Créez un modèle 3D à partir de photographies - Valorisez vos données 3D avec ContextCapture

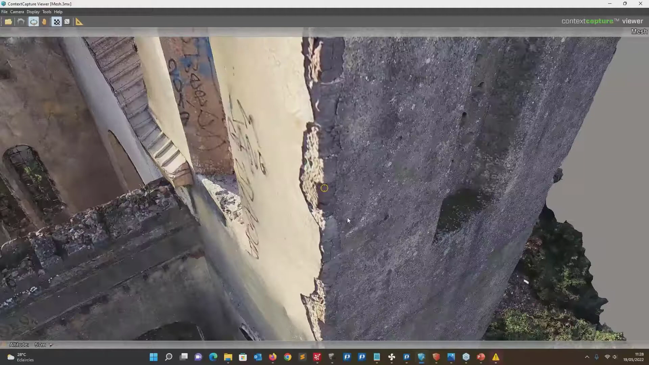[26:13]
on voit bien même ici la partie un peu creusée et ainsi de suite.
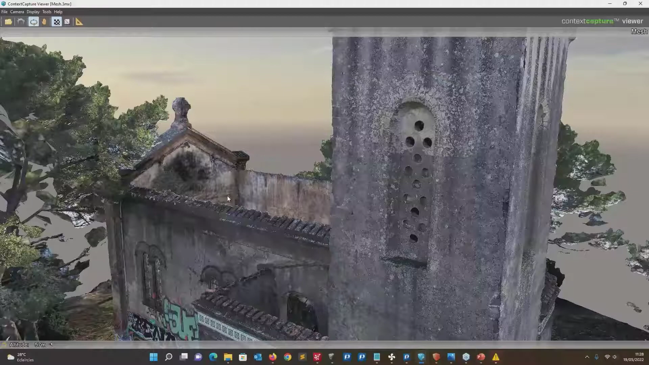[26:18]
Et on ne pourrait voir que le nuage de points aussi sur le viewer.
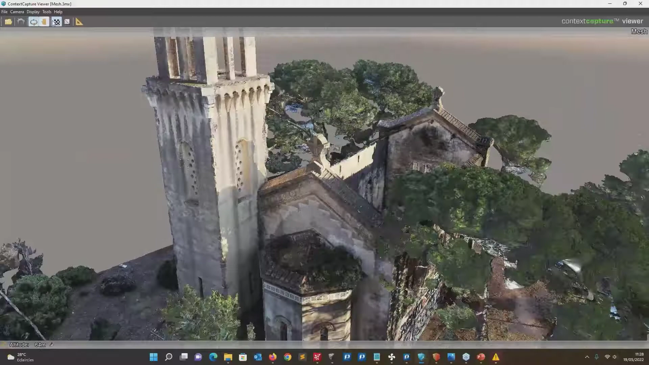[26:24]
Voilà, c'est un parti vraiment comme le démaillage.
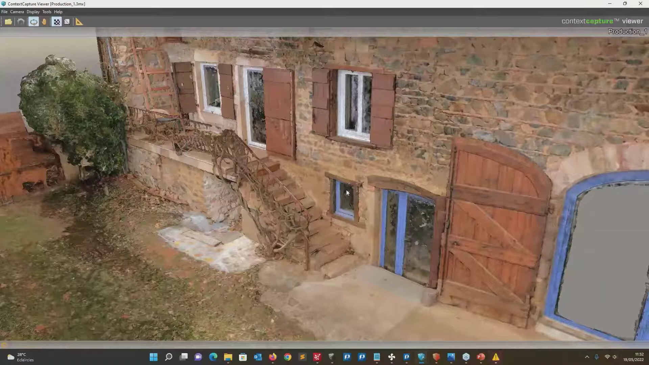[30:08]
directement moi j'aime bien ciblé ici sur cette chose là vous voyez on voit même le relief
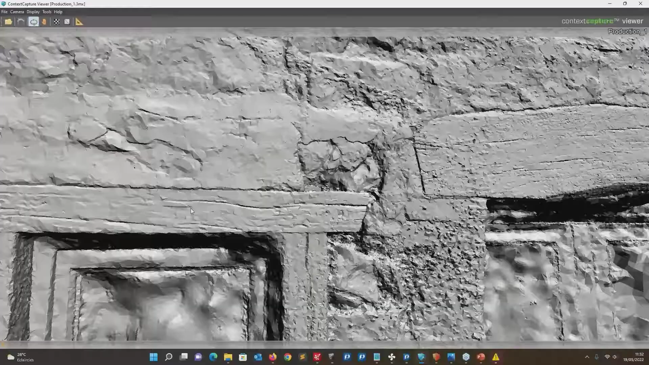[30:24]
voilà on distingue bien d'ailleurs également les différents pètes de bois les différents éléments
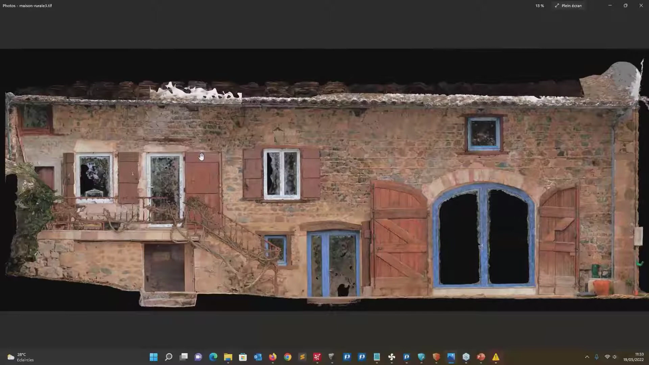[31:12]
ou à la main la caméra mais c'était suffisant pour générer un modèle et avoir la précision de prendre des mesures sur le terrain exactement là je n'avais pas de drone donc je n'avais pas pu faire la partie structure
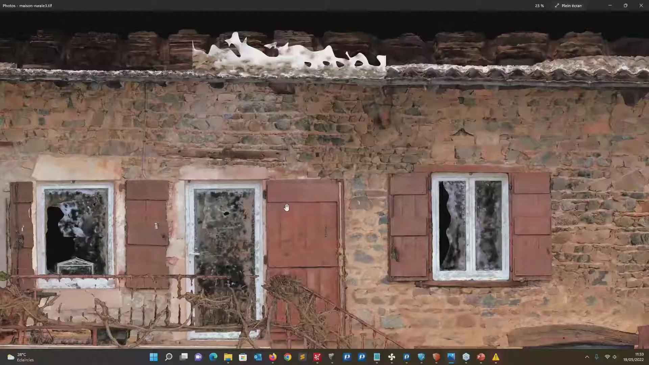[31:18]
mais regardez ça c'est juste une petite c'est vraiment l'orthophoto qui générait voilà avec les résultats c'est quand même
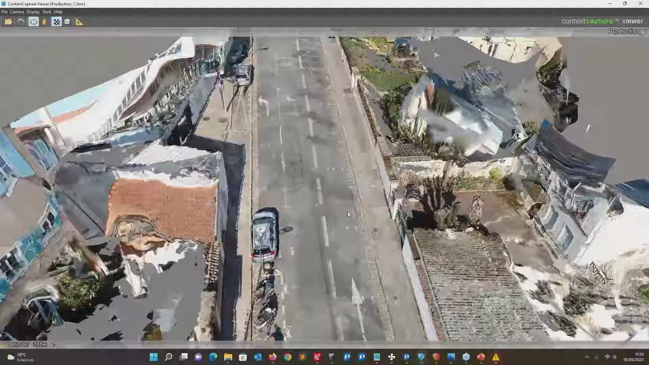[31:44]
pareil aussi sur GoPro parce que c'est vrai que la GoPro on en parle beaucoup parce que ça permet d'avoir une capture
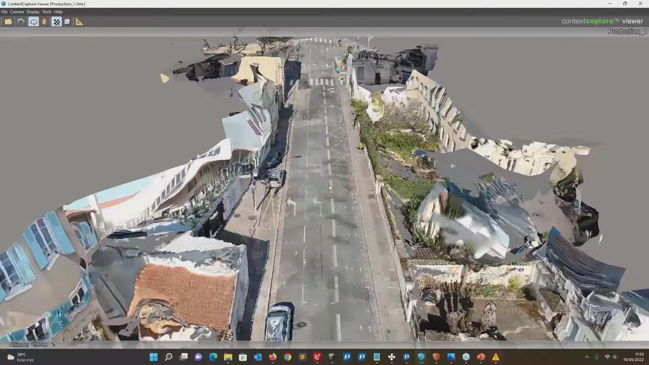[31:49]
d'automatiser de la capture photo de grande qualité dans n'importe quelle fonction
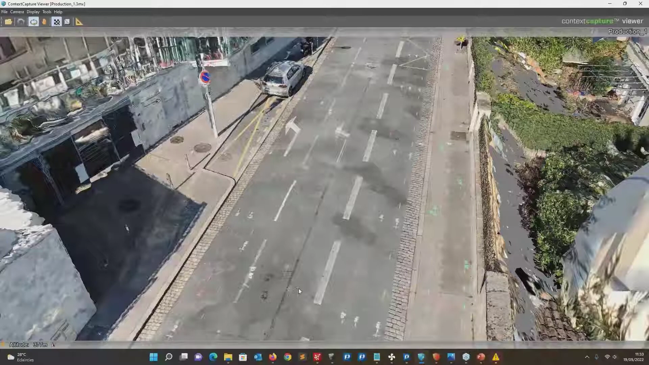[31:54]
donc tout ce qui peut être également détection de réseau relevé de marquage ce genre de choses là pour le collement ça peut être des choses aussi assez intéressantes pour passer très rapidement sur le terrain
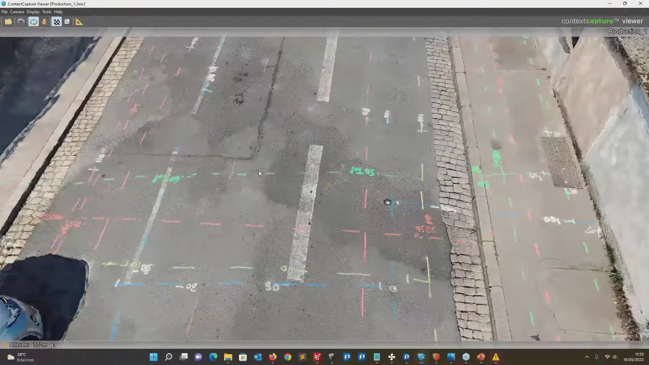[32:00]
du référencé et pouvoir avoir notre photo verticale
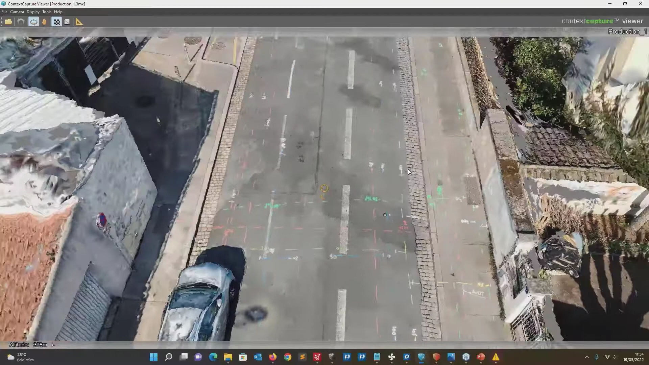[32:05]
horizontale notre modèle 3D et ainsi de suite pour dessiner également
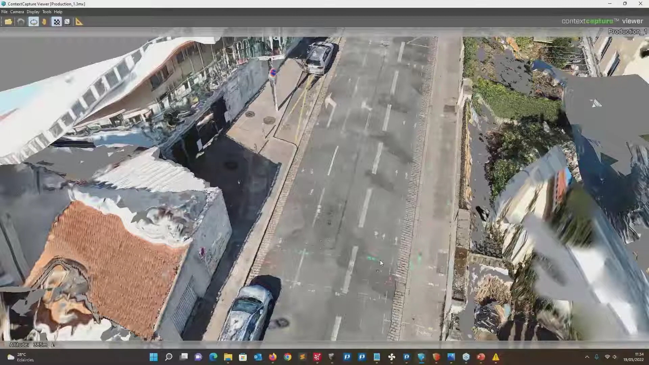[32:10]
complètement nos marquages et notre forme de rue voilà ce genre d'éléments donc ça
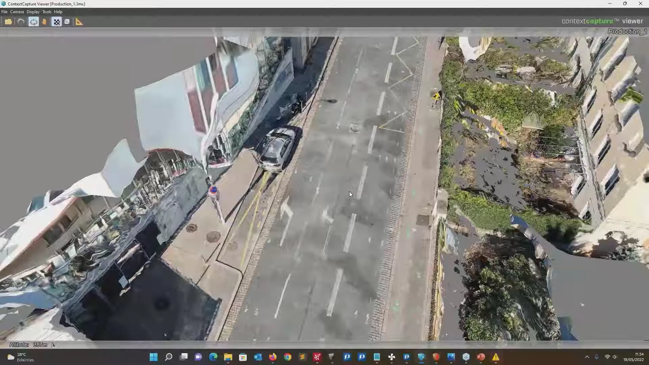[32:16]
permet vraiment de garder une trace et d'avoir vraiment un autre point de vue
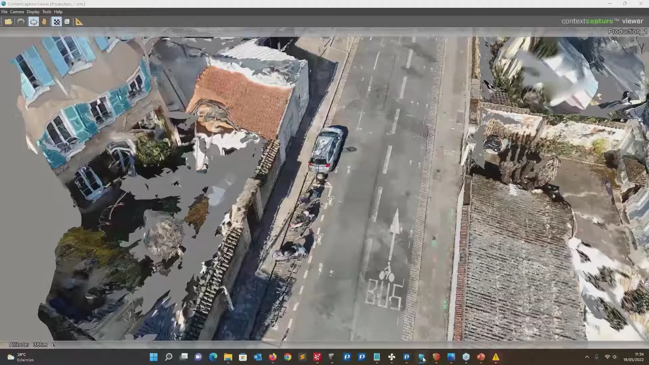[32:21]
voilà
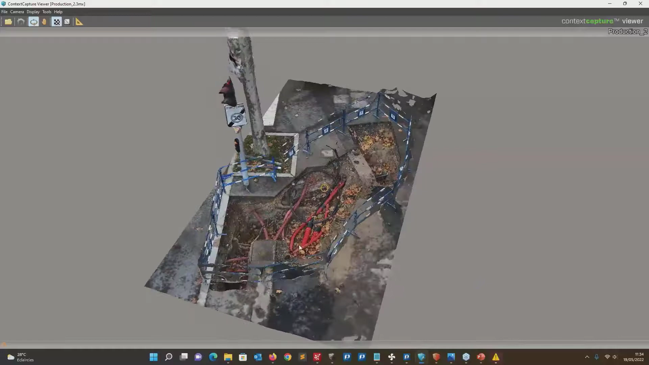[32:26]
et j'ai parlé de foule ouverte aussi pour tout ce qui va être recollement des fois de réseau ben voilà ici on fait le tour avec notre appareil photo
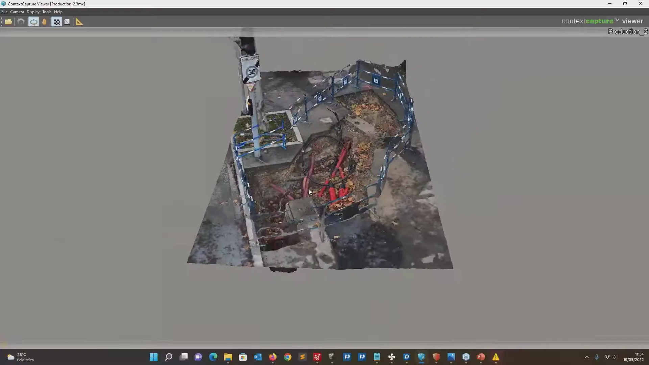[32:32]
et on se retrouve avec une sauvegarde de ce qui se passe sous le sol
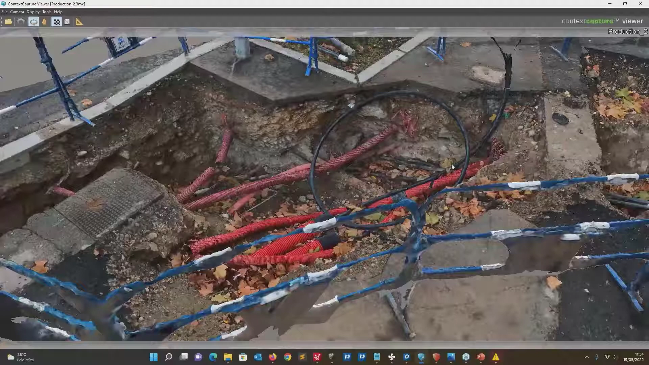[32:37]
comme ceci et vous verrez c'est également le 31 mai on
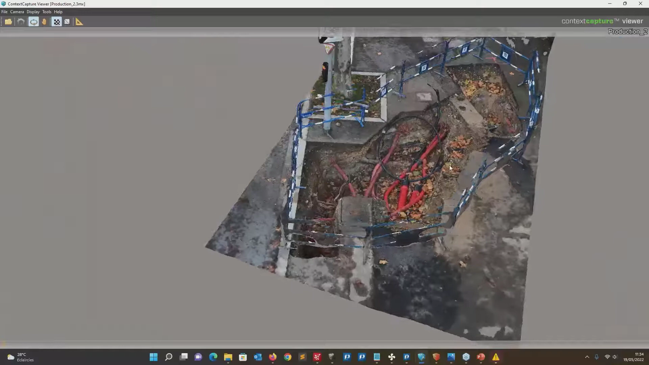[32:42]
va pouvoir également prendre des photos au fur et à mesure de l'avancement du chantier dans le partage pouvoir avoir une timeline montrer
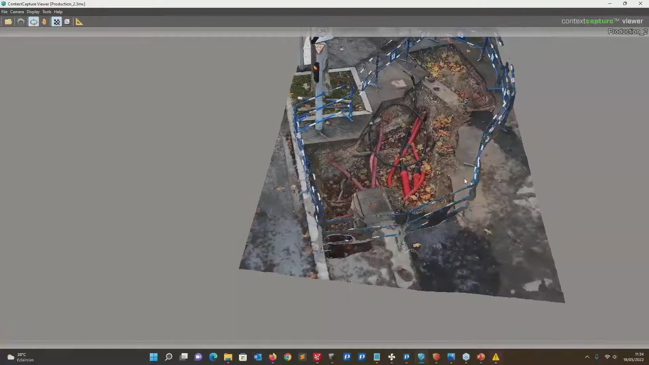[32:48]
la tranche ouverte la feuille ouverte ensuite le dépôt des fouilles et le comblage et vraiment d'avoir une
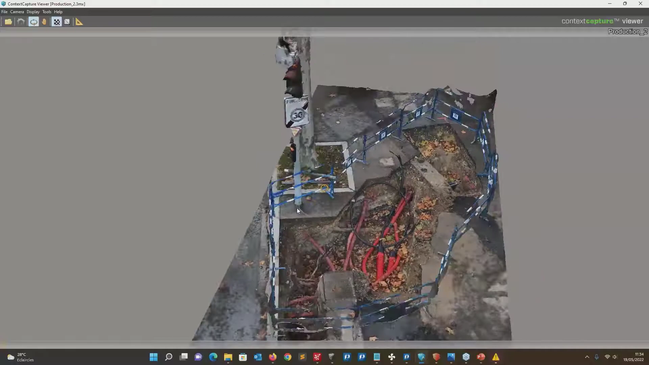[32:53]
timeline de suffisant de chantier comme ceci cet exemple précis ça me rappelle le
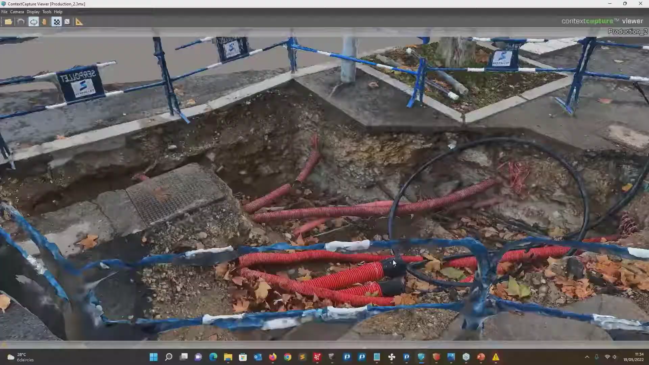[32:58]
webinaire que j'avais fait avec GRT Gas c'est eux-mêmes qui ont commencé avec juste des caméras maintenant je crois qu'ils
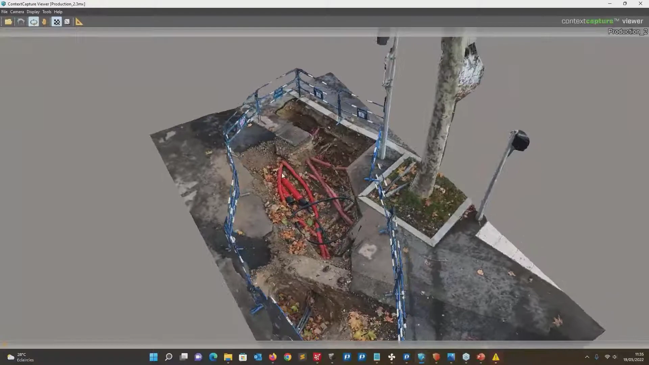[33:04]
ont investi sur des drones mais bon au début ils capturaient ce type d'infrastructure de tuyauterie
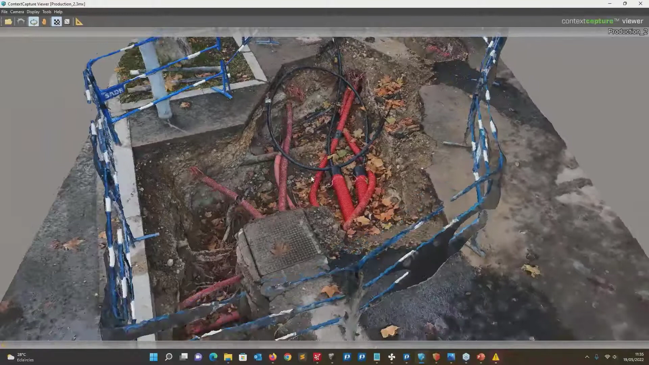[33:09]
sur la rue eux-mêmes avec une caméra et ça permet de prendre des mesures des planifications etc. pour le projet mais aussi si simple comme ils avaient mis en tête ils avaient
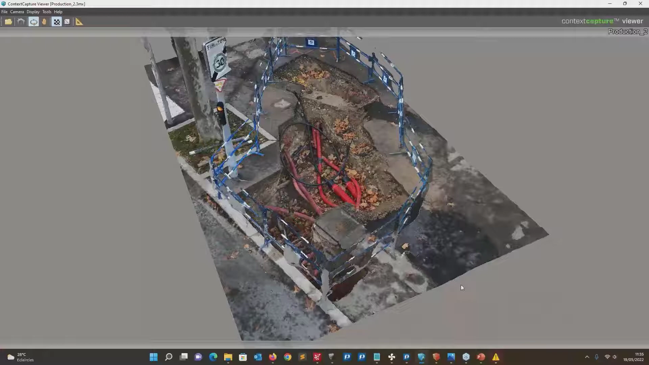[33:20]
en tête de mettre une échelle pour accéder au terrain sur une partie et c'est grâce au modèle 3D une fois qu'ils ont généré ça ils se sont rendu compte ah non mais l'échelle ne peut pas coller ici ça va m'interrompre mon travail
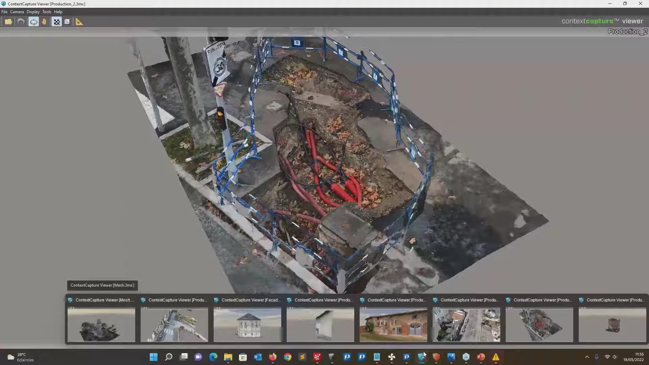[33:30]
et c'est amusant de voir comment un nouveau point de vue si complexe comme générer
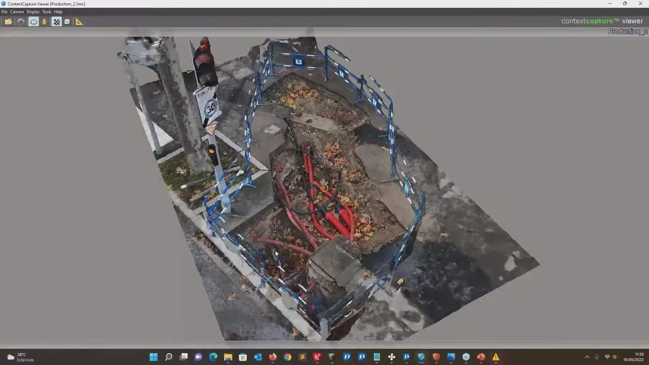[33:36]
mon modèle 3D peut résoudre des simples doutes ou des simples questions qu'on avait
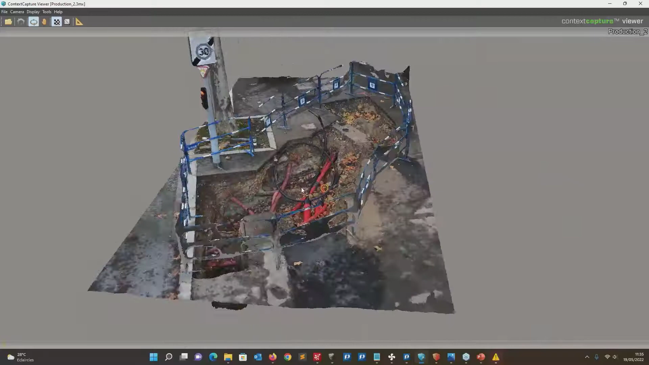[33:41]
sans ça exactement et moi c'est pour ça que j'aime bien avoir fait ce webinaire et avec ces différents exemples là parce que tout ce que je montre là en effet on a parlé rapidement de la partie drone mais vous avez vu ce n'est pas forcément sujet principal parce qu'on sait que ça fonctionne mais surtout aussi de montrer la photogrammétrie aujourd'hui accessible avec un appareil de photo classique à 400-500 euros on va arriver sur des très bons résultats
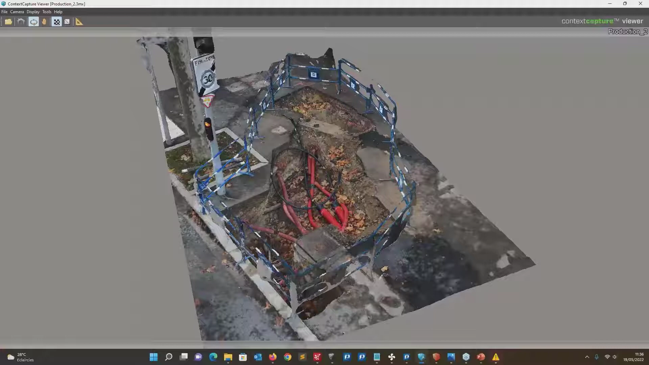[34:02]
sur ce genre de façade là juste pareil avec un appareil de photo hybride directement ce que j'aime bien montrer sur cette façade là c'est que Contest Capture travaille également sur du mesh haute résolution et finalement quelle que soit notre taille de modèle 3D
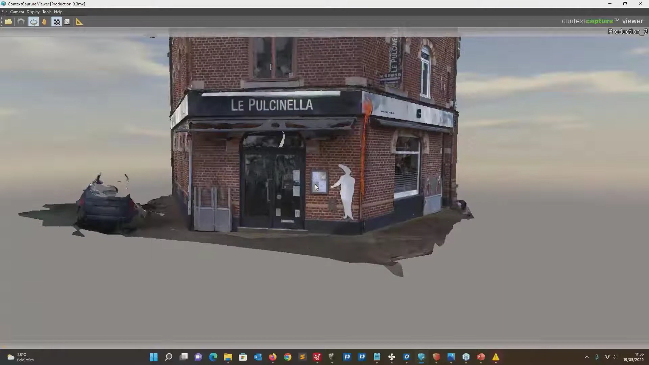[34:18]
on va pouvoir zoomer et arriver sur notre résolution